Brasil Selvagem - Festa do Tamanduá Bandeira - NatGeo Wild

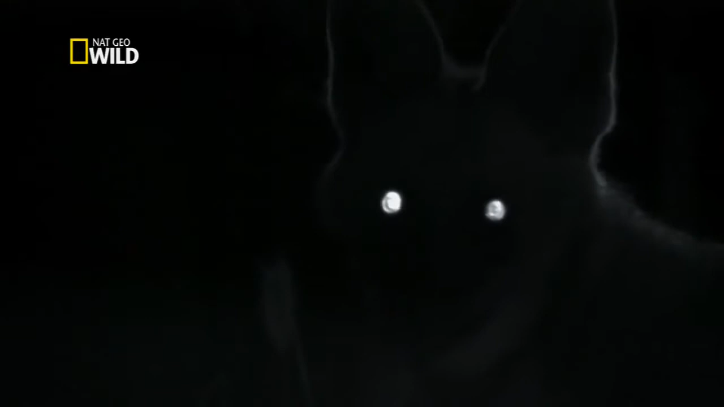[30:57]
Este é o brilho de outro assassino, mas de outra natureza e que caça presas bem diferentes.
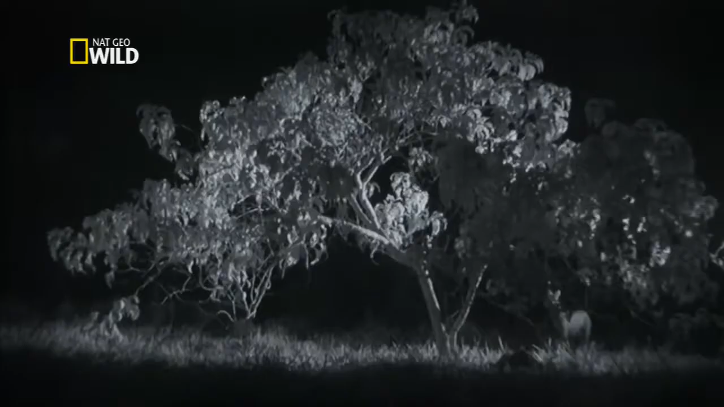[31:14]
O lobo sentiu cheiro de comida, mas não são insetos. É uma fruta.
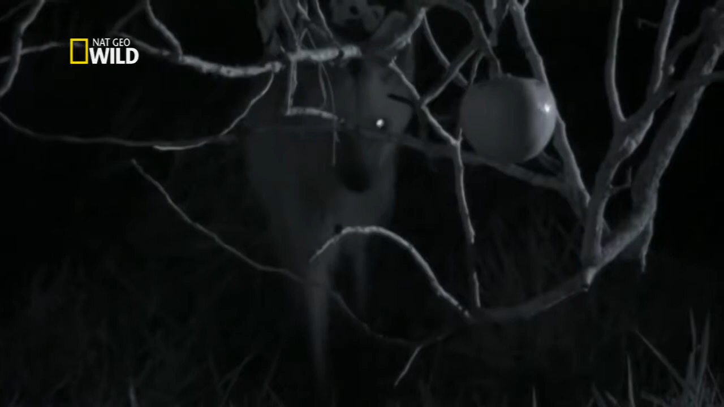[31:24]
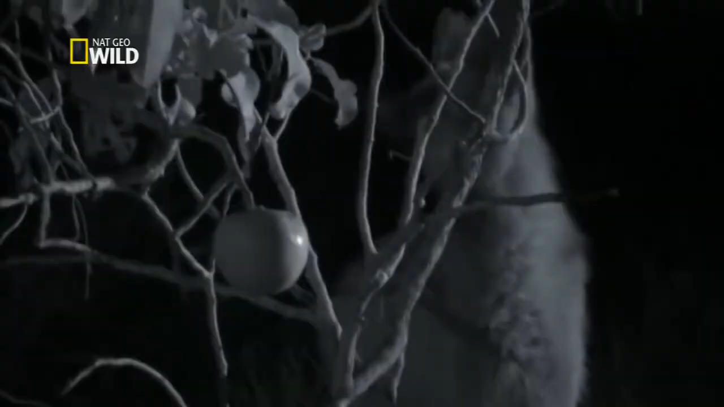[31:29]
A lobeira é uma verdadeira sobrevivente das planícies, pois tem uma casca grossa que a protege dos incêndios. Ela produz frutos grandes que os lobos guarás comem e ao fazer isso espalham as sementes.